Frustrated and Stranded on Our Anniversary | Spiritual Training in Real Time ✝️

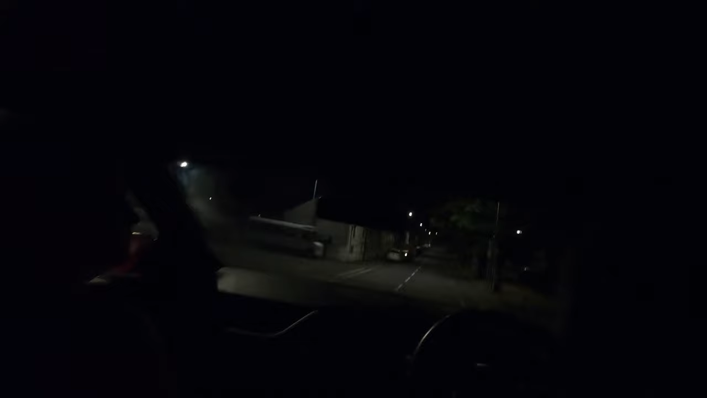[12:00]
still on top of a damn tow truck in wales on her anniversary there's a tow truck